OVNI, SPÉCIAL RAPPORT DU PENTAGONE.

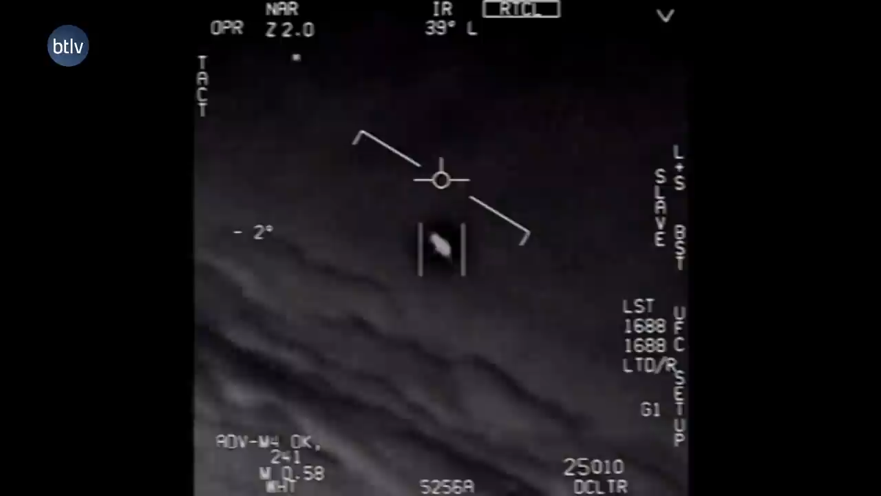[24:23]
Oui, regarde, il est quand même 20 à 30 secondes. Moi, je peux te dire que ça, t'es dessus, là. Ou t'es presque en tir-canon. Enfin, je veux dire, tu peux faire quelque chose. Ça, c'est... Pour moi, c'est... Par rapport à ce que moi, j'ai vécu, c'est ça, c'est pipeau. Ça, on te balance une info qui est tronquée, orientée, ou ce qu'on veut. Donc vous avez là vous pensez que le film est bidon en fait, c'est ça? Non, pas forcément, mais ça n'amène rien de plus.
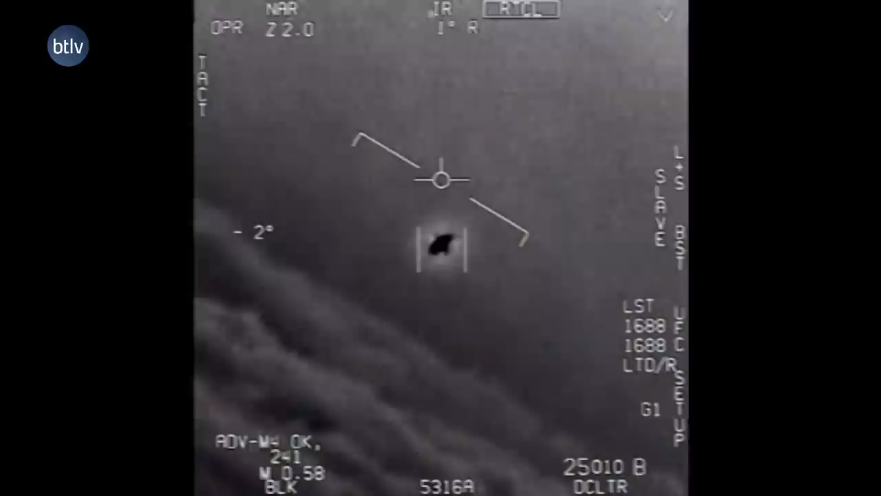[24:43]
Ça n'apporte rien. Par contre, les objets entrant dans l'eau c'est et vrai. Sortant de l'eau à des vitesses absolument extraordinaires et gardant la même vitesse à l'air que dans l'eau,
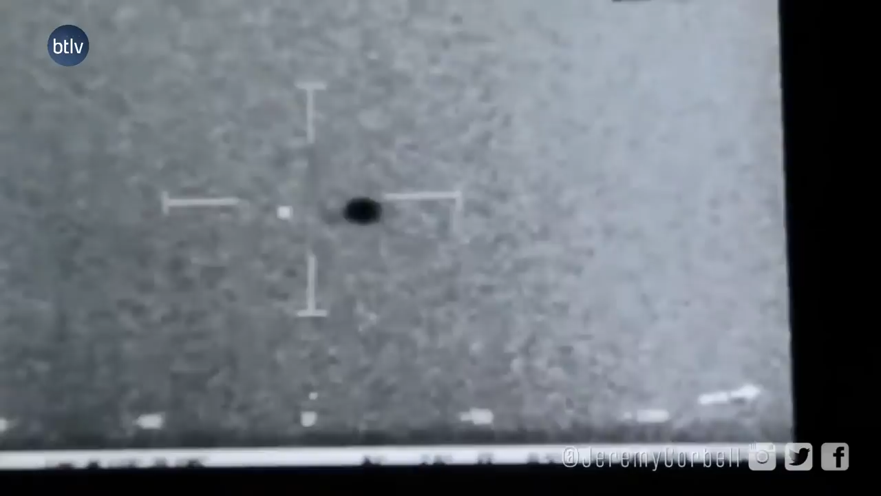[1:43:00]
qui est capté et qui va de toute façon à un moment donné, puisque là on est,
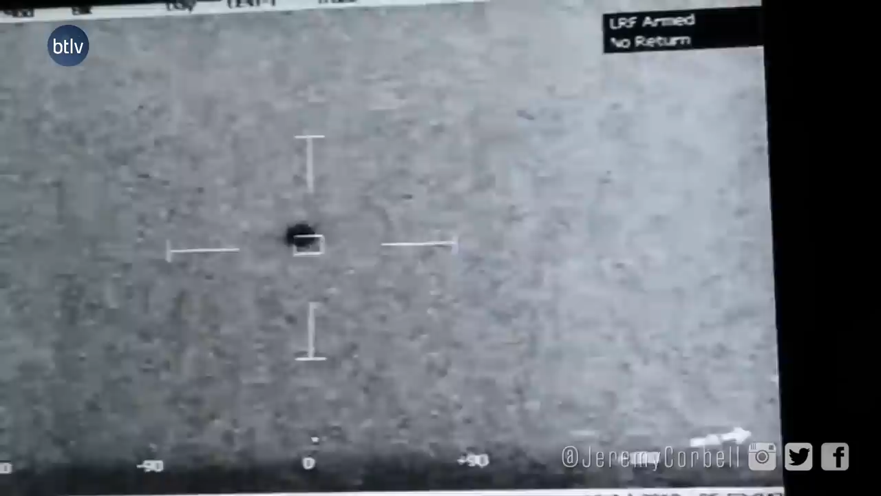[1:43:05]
je me souviens avoir fait un article dessus et je relatais la discussion qu'il y avait entre, dans le poste de commandement,
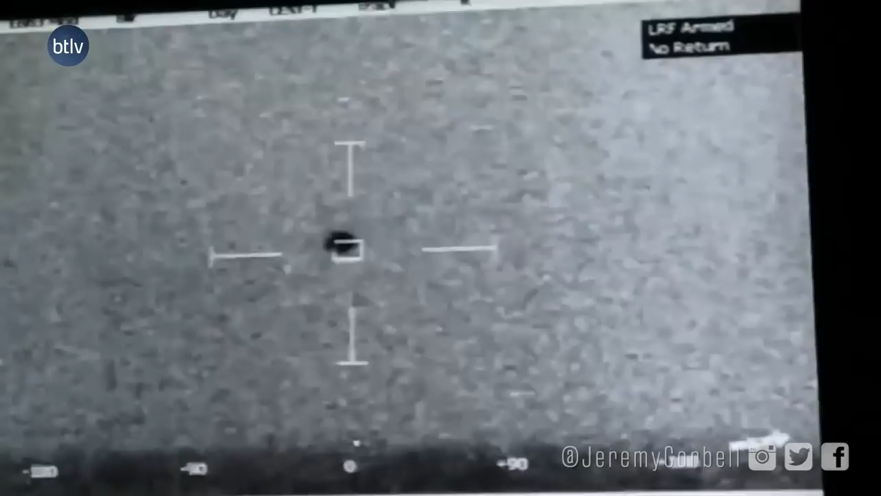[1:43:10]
les gens qui sont à l'observation sont scotchés de voir ça, parce que cet engin ou cette boule, ce truc, va plonger dans l'eau progressivement et totalement disparaître.
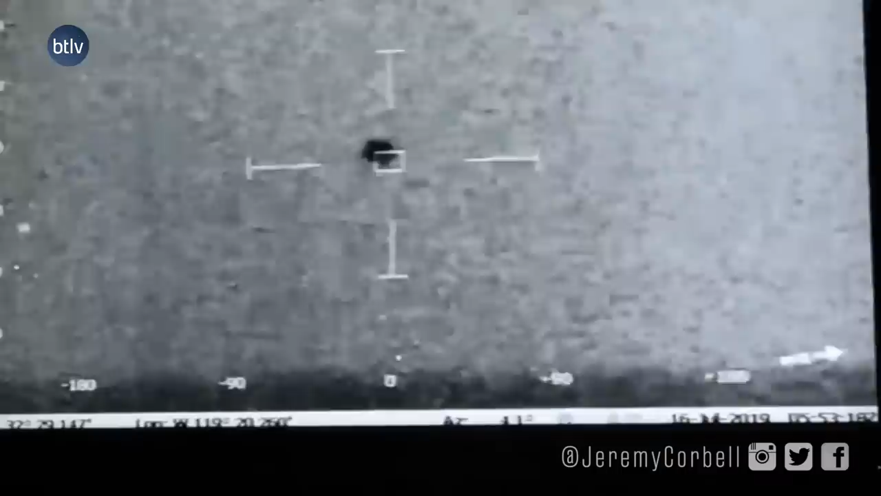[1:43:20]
Donc si c'est une technologie russe quand même, on va le voir, hein, disparaître.
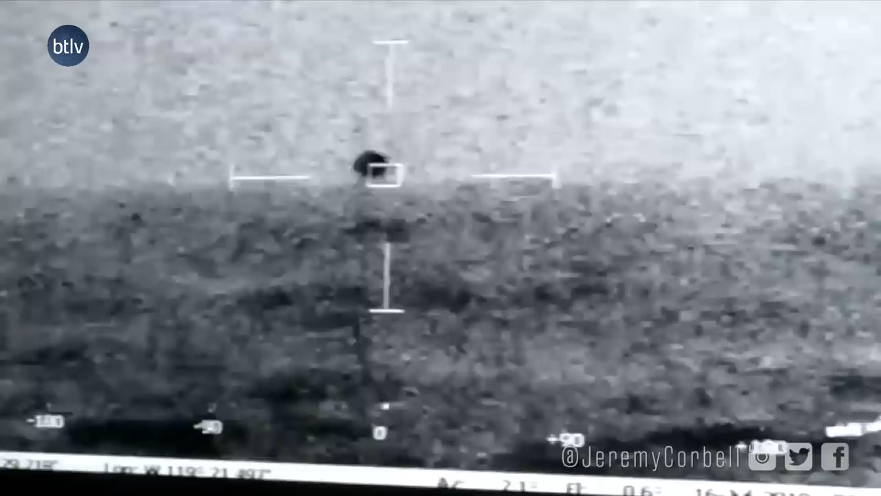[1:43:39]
Mais alors un engin qui passe de l'air à l'eau, c'est encore plus compliqué.
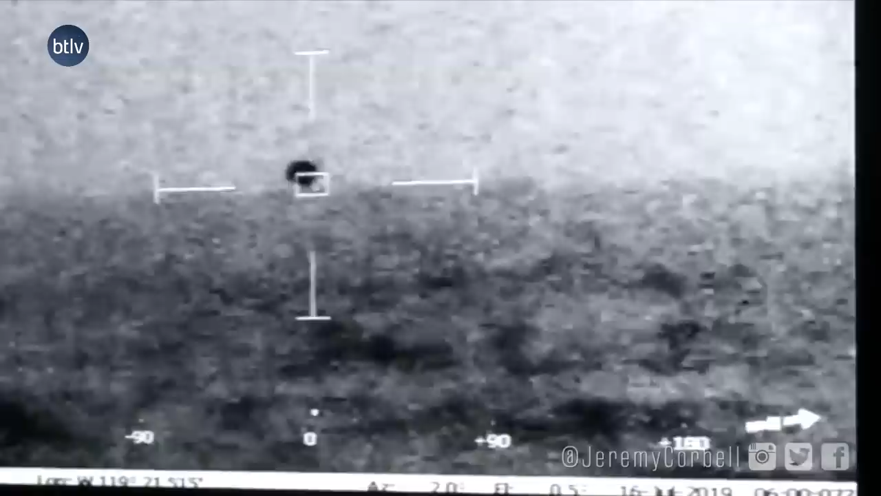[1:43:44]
Tout donc, à fait. C'est Jean-Jacques, voilà ce que je voulais avoir comme réponse de votre côté. Voilà, ça disparaît complètement dans la flotte. On ne sait pas ce qui se passe.
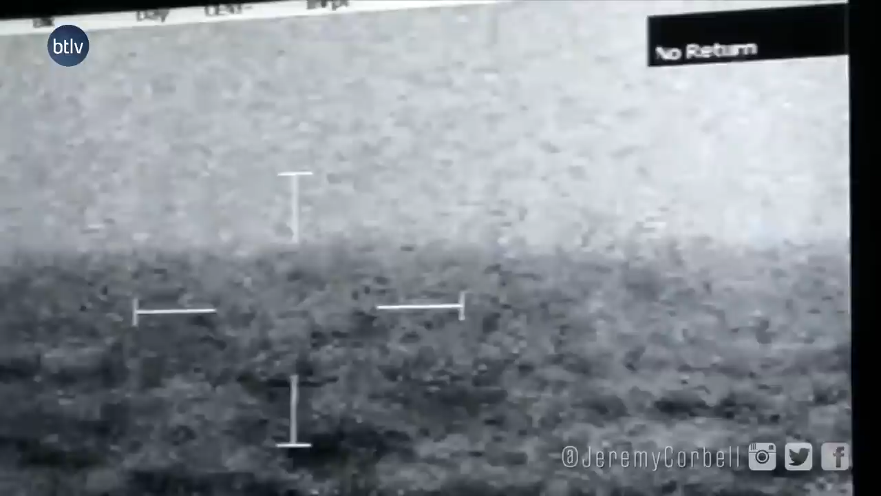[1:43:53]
On sait que on a vu dans la discussion, on voit l'eau vibrer. L'engin disparaît.